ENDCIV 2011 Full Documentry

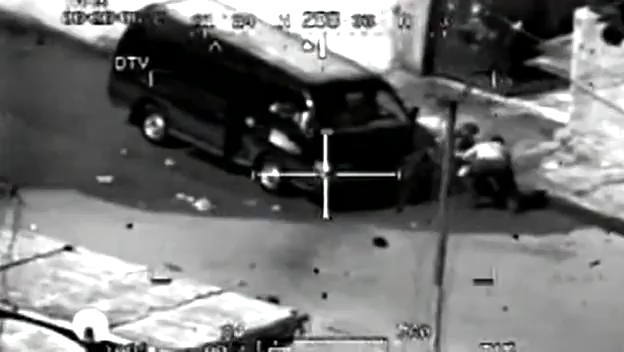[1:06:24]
We're taking him. Bushmaster, Crazy Horse 1-8. This is Bushmaster 7, go ahead. Roger, we have a black SUV, or bongo truck, picking up the bodies. Fuck. Request permission to engage. This is Bushmaster 7, roger, engage. 1-8, engage. Clear. Come on. Clear.